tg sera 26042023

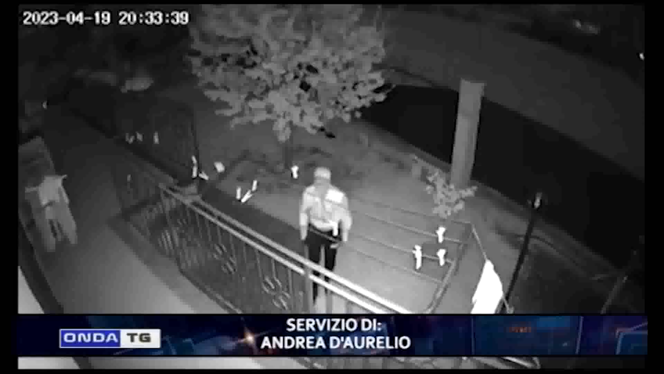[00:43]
Un protocollo d'intesa per regolarizzare il controllo di vicinato. Questa è la misura che verrà presa in Valle Peligna e in Valle Subequana per far fronte all'ondata di furti che da circa 4 mesi,